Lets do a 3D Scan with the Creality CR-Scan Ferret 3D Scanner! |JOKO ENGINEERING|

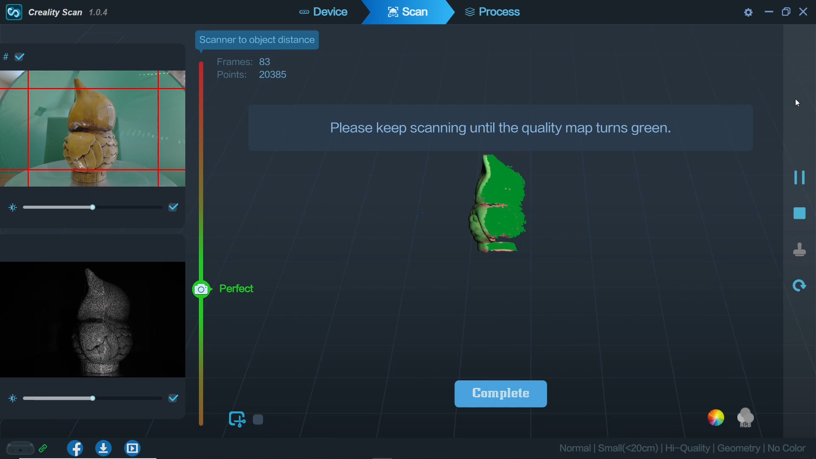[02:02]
As we rotate the part we will find the points being placed in 3d space are sort of salmon color. This is sometimes referred to as a quality map.
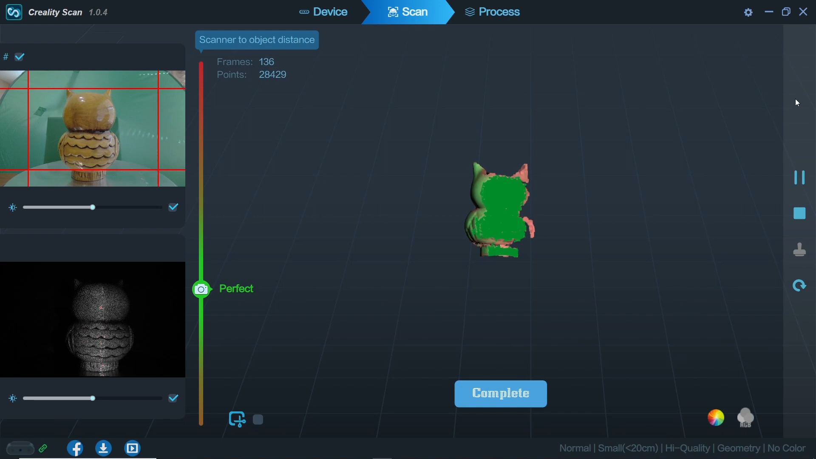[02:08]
As we scan more and more points in these areas the map will turn from salmon to green which is what we want.
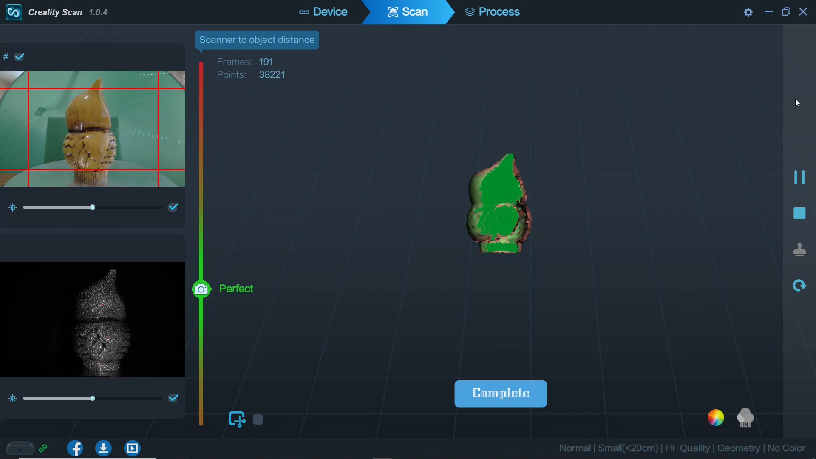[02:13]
I'll continue turning this part to make sure that the section that I'm scanning is as green as possible.
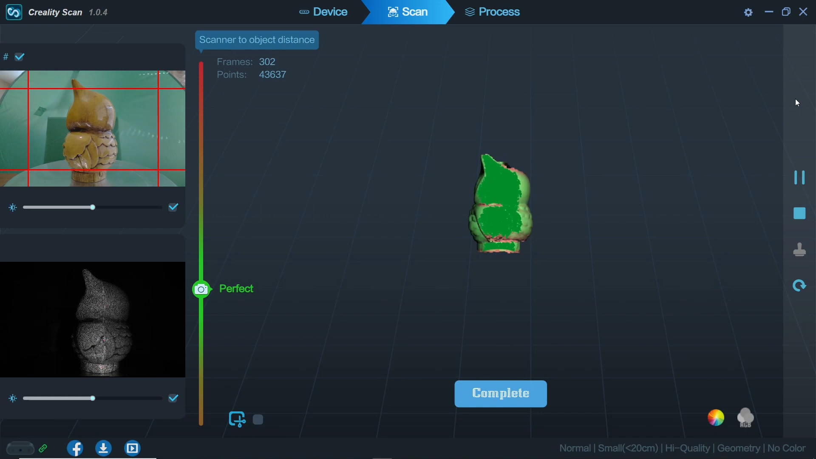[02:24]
You'll notice we have not scanned the top and bottom of the part. Let's remedy that now. When ready I can push the pause button to temporarily stop scan.
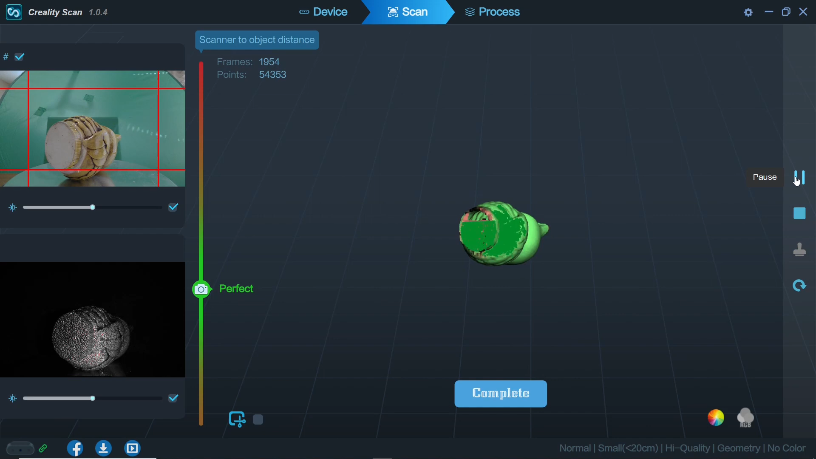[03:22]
and then sneak up on the planar surface it will start scanning. We can reorient the part as needed to scan new areas so long as the green side is facing the
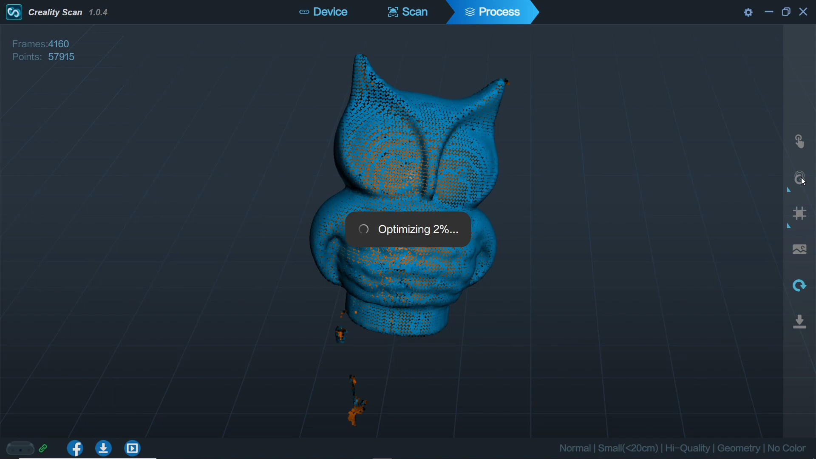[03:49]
Other than that the default setting works great. When all is complete you can simply export
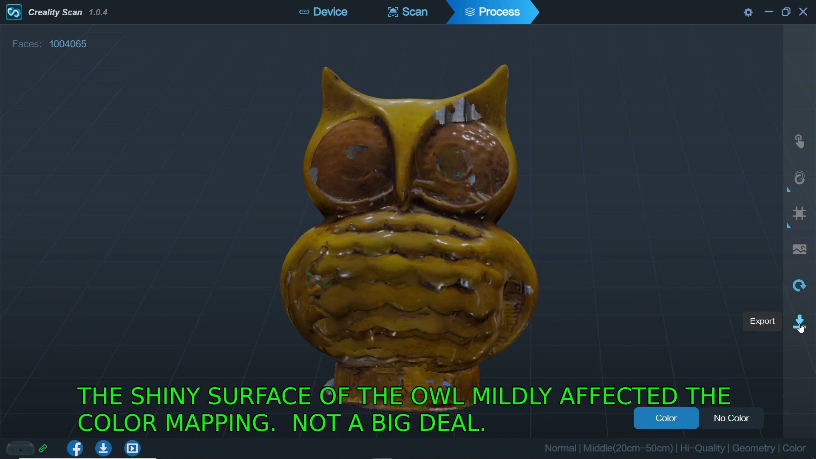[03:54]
the model and open it up in whatever supported platform you would like.
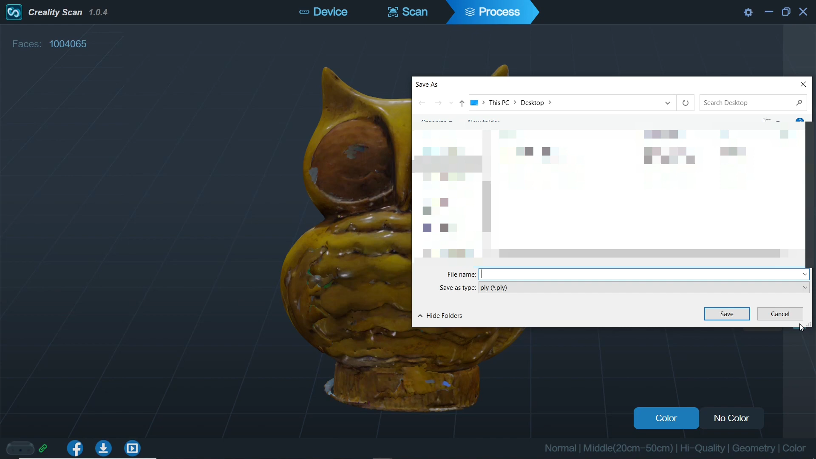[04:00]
You have several options and formats to export but I have always done STL.